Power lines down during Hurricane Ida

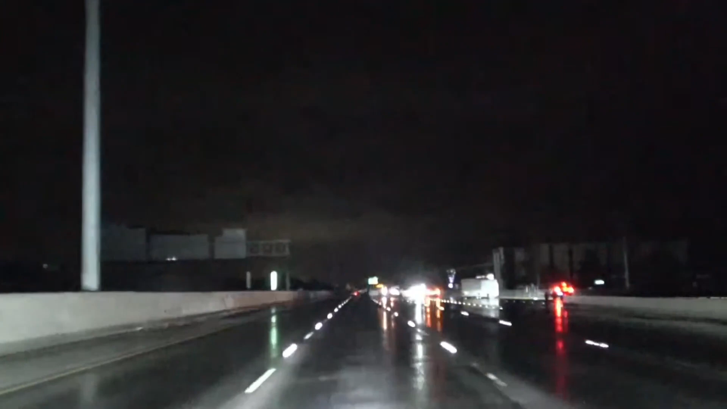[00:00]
No, some transmission lines. Oh yeah, power lines. What's he doing? Trying to get his axle out of it. That's something you see every day.
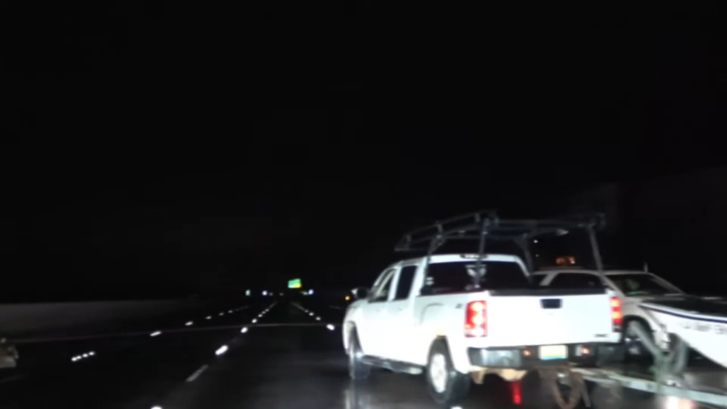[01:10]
All right. Dude, I literally can't go slower. Yeah, that's the same spot it was earlier.